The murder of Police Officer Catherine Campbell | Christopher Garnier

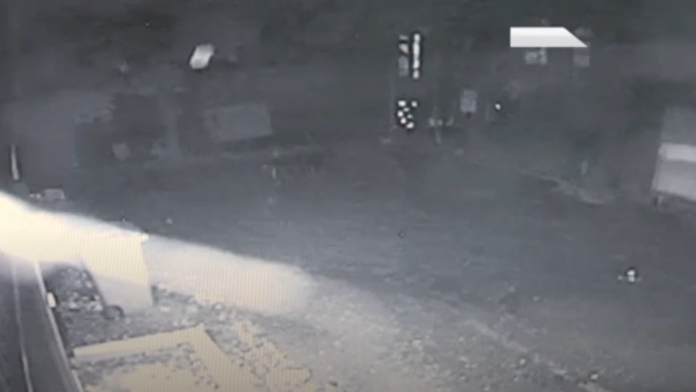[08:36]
In the early hours of September 12th, around 5am, Christopher was seen leaving the back of the building,
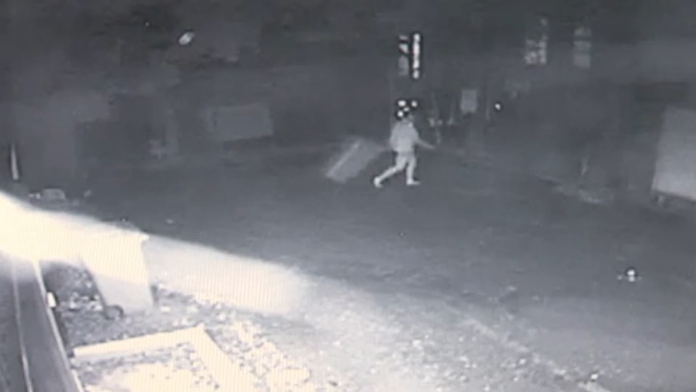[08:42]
and about a minute later, he returned to the building carrying a trash can. A few minutes later, he exited the building again with the trash can, but this time, he appeared to struggle with it, seemingly due to its weight. At one point, it was possible to see that he dropped something, stopped, retrieved and placed it back in the trash and continued his journey.
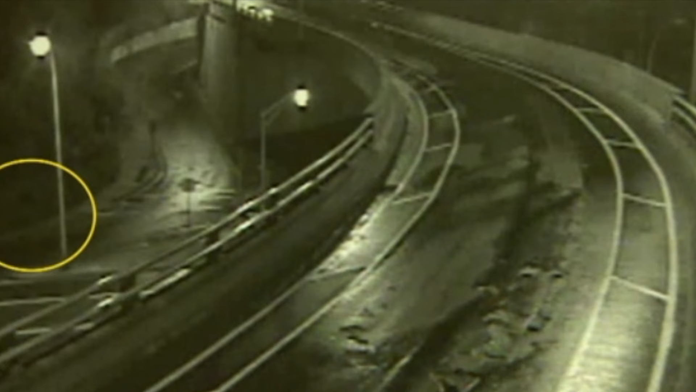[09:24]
heading towards Macdonald Bridge, which was about five minutes away. The bridge's cameras also captured Christopher dragging the trash can for a considerable distance.